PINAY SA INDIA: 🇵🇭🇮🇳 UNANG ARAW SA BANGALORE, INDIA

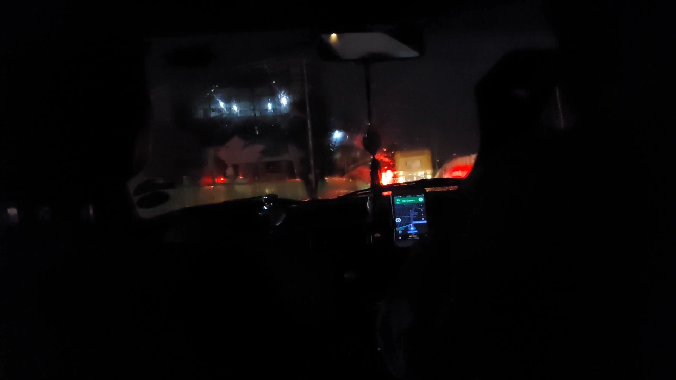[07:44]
But do you want to eat big dog? Guys, parang Pilipinas lang siya no. Pa-uwi na kami.
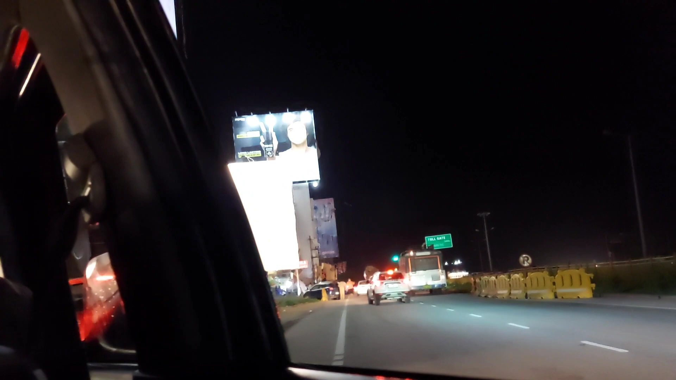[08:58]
Pag dineradyo na yung airport, yan. Tapos, dito kami. May malapit na McDonald's.